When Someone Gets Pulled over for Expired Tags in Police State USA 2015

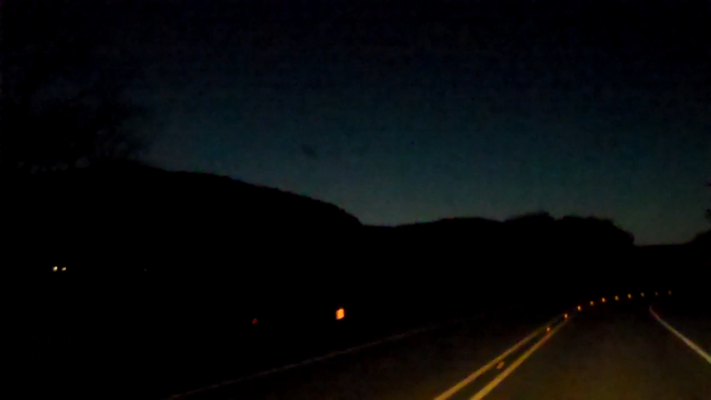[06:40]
We didn't know he's a cop either because it was a two lane country road without lights on the sides in the dark at night. And so we just knew that, and Aaron's like, some guy is riding me. He's trying to give me a speed. I was like, well, just let him go around you then.